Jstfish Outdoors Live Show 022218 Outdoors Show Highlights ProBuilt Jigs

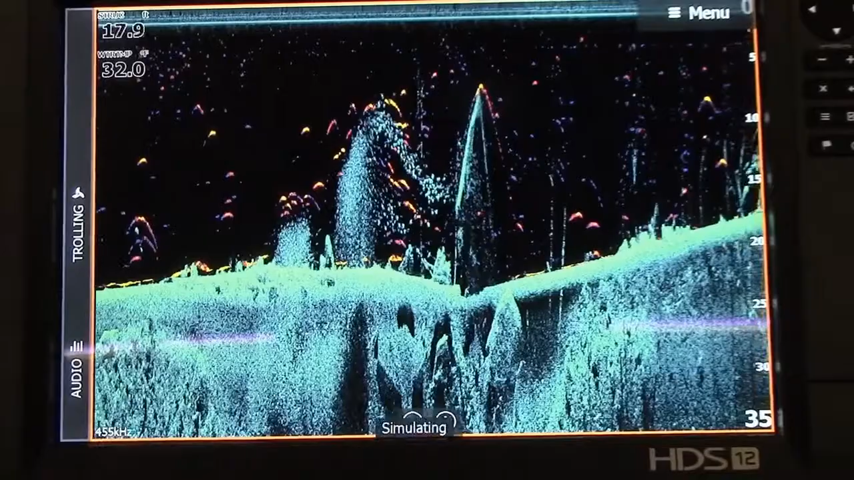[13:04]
And as you can see, you know, you get highly contrasting colors between the fish IDs and the surrounding area, regardless of what palette you choose. In my humble opinion, folks, this is just going to be the cat's meow for being able to pick out fish from surrounding color, cover, and even surrounding that are fish that are hovering very close to the bottom. You know, it's going to be scheduled to be released here sometime in March. You folks that have the Gen 3s, have the Gen 3 carbons, or even have the Elite TIs are going to be able to take advantage of this absolutely amazing technology.